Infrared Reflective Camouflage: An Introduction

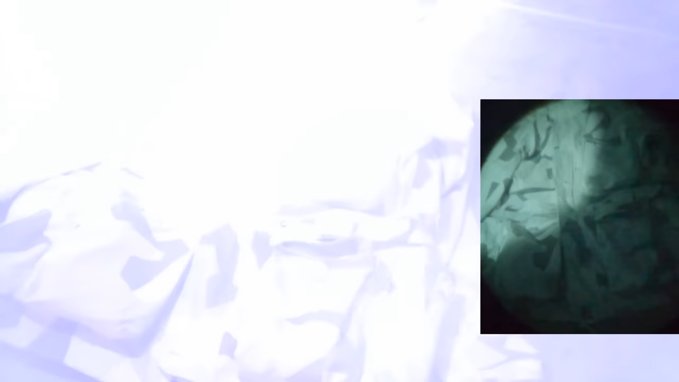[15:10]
So again, very fascinating test, very fascinating set of examples, and I think this proves kind of a lot of different things.
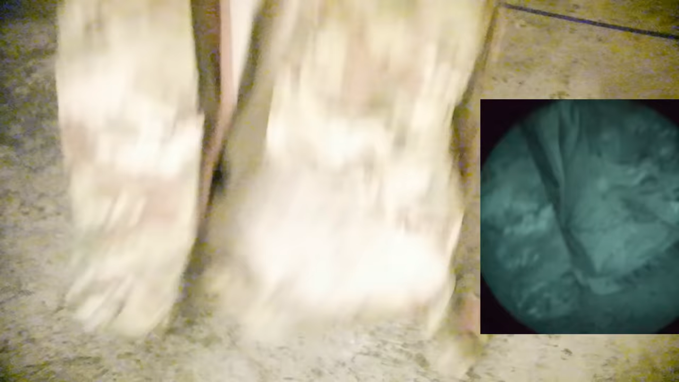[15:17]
And so we come back to Multicam.
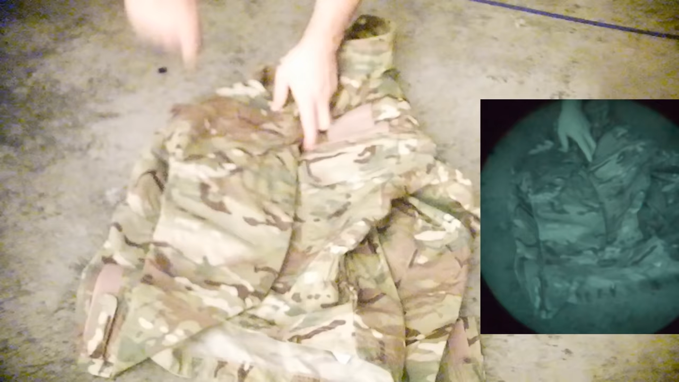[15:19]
Why is this particular combat top
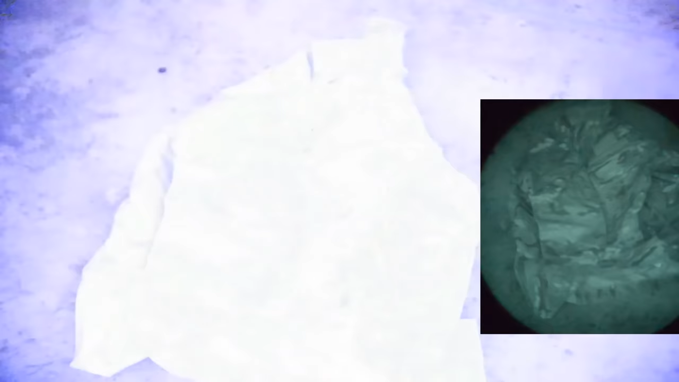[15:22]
glowing when it should be perfectly IRR compliant?
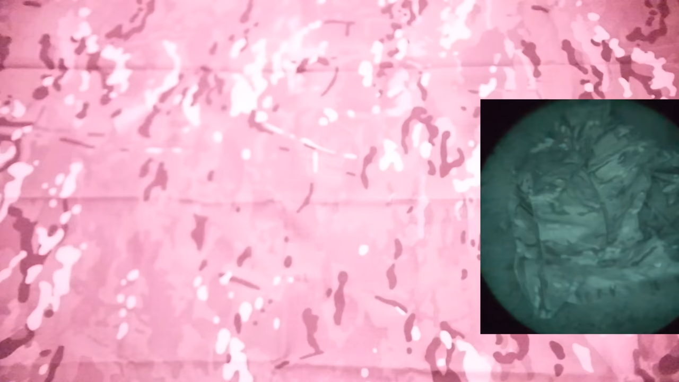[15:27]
Well, to take a closer look at this, we have zoomed in to a piece of raw Multicam fabric straight from the factory, never been cut or put into any kind of clothing.
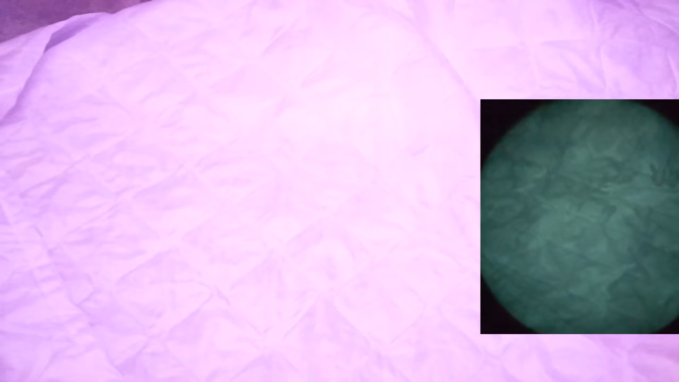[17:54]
My sneaking suspicion is that this poncho liner was probably made with IRR compliant dyes. You can clearly see the Multicam pattern underneath the fabric, but it was also probably treated with an optical brightener at some point in the process.
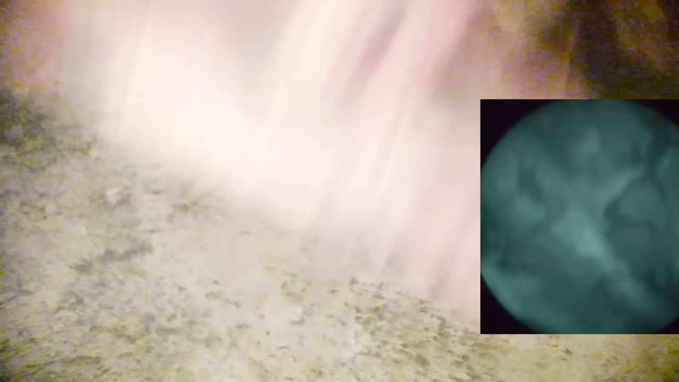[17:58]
Or it could just be the fabric itself, like I mentioned earlier.
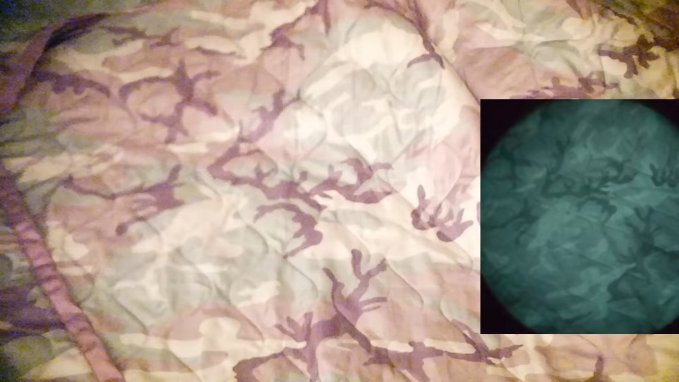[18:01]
It's really hard to tell. All I know is that the effect is the same. The sucker is really bright under a night vision device. So what are some of the lessons learned from all of this information today?